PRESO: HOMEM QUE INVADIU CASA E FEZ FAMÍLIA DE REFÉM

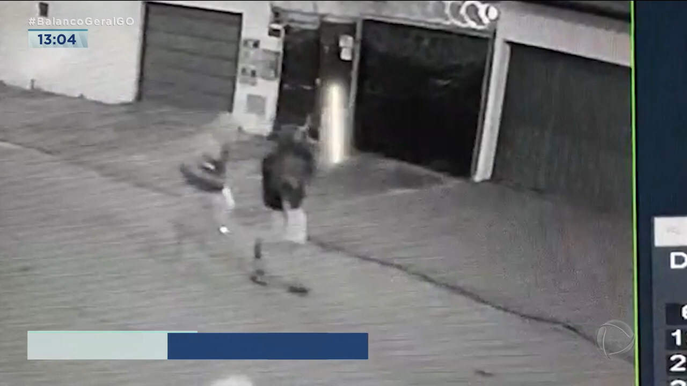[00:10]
Olha aí ó, você acompanha, inclusive tem imagens, essas imagens ajudaram a polícia na investigação. Parece que a gente fala homem, mas parece que é bem jovem aí, né Camila?
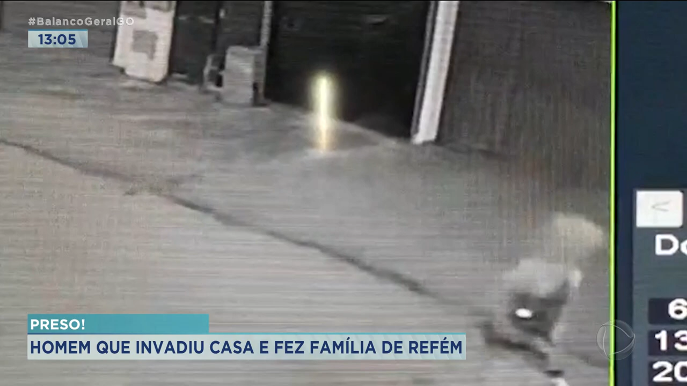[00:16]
Bem jovem, 22 anos.
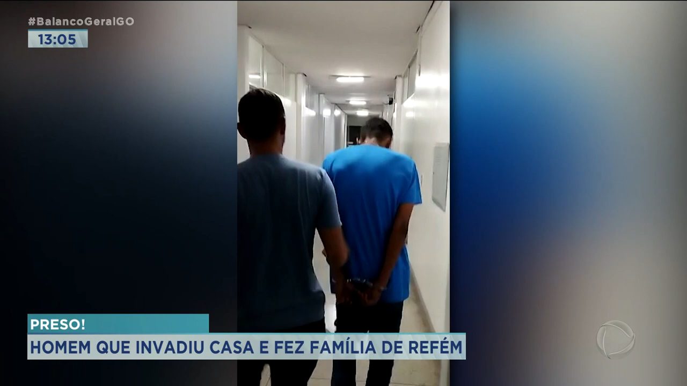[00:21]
É o Marcos Antônio de Moraes, 22 anos, apesar da pouca idade, tem várias passagens pela polícia, ele estava no mundo do crime desde os 14 anos de idade,
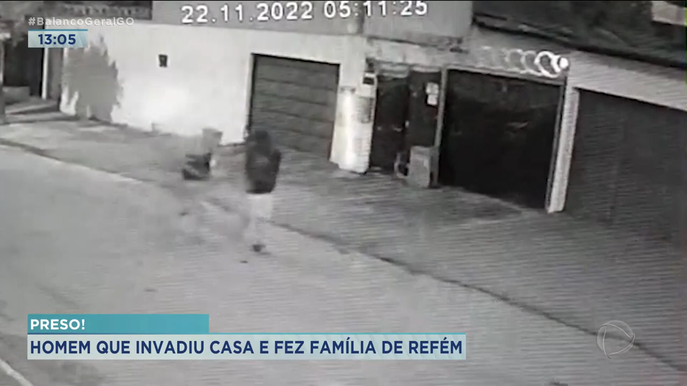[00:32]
já rompeu a tornozeleira eletrônica mais de 10 vezes e a gente tem imagens aí do circuito, né?